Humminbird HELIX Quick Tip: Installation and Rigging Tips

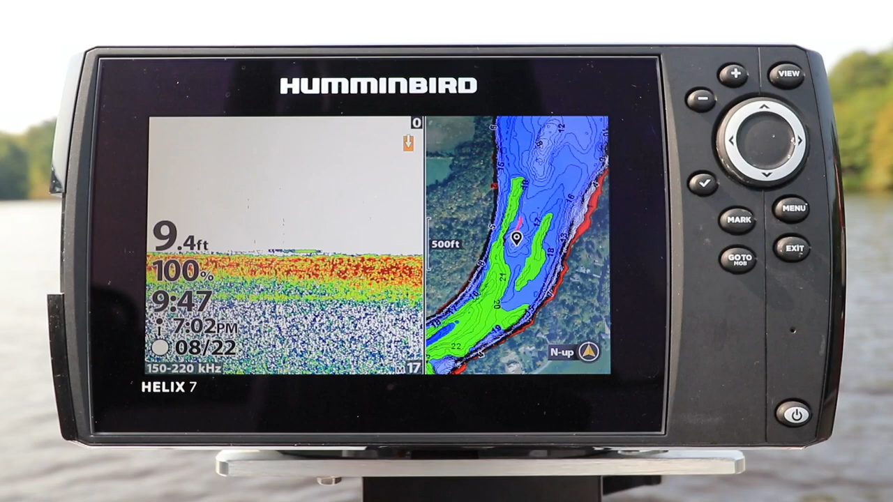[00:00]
On screen: depth 9.4 ft
Here's another tip that will help you get started with your Humminbird Helix. Picking a suitable mounting location for your Humminbird Helix is important for optimal performance.
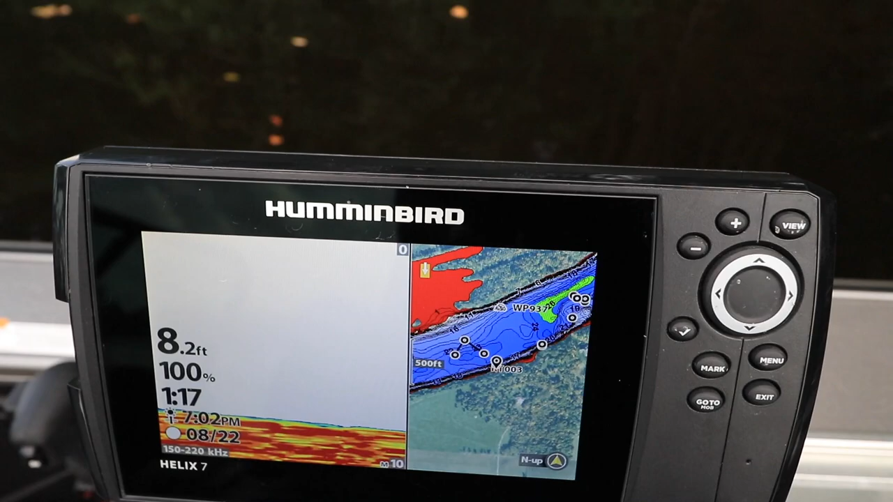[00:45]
On screen: depth 8.2 ft
Your Helix has a sensitive internal GPS receiver located on top of the unit,